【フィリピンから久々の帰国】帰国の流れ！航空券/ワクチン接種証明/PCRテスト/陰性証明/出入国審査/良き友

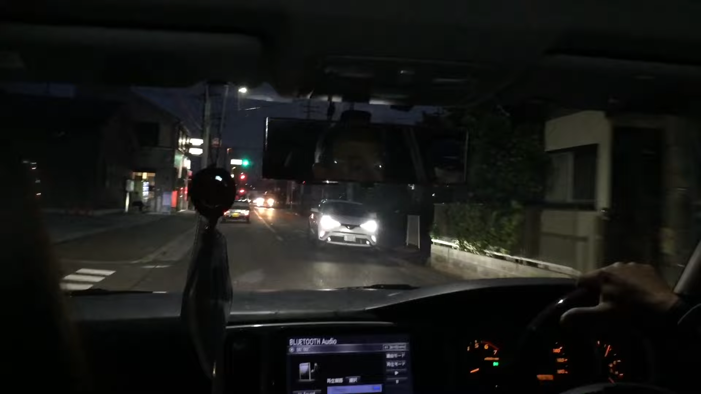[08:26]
ここは横浜の住宅街の方ですね。今ある家へ向かってます。